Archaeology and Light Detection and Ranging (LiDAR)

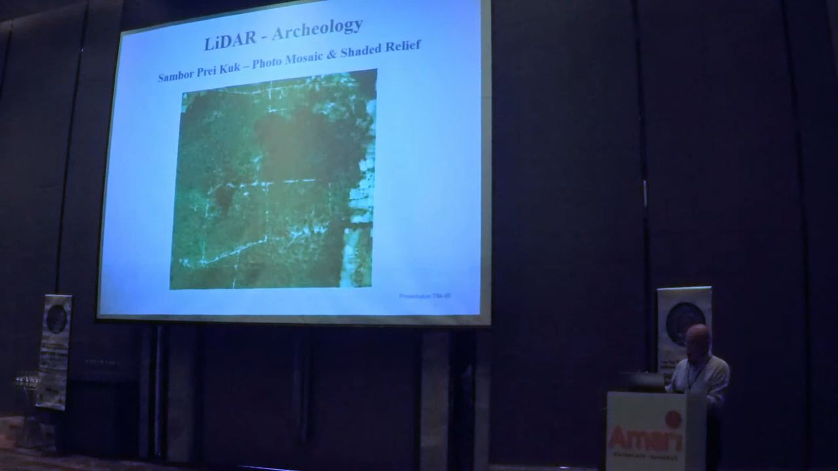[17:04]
a shadow of cloud. But we remove the LiDAR, you remove the orthophoto, you have the LiDAR underneath.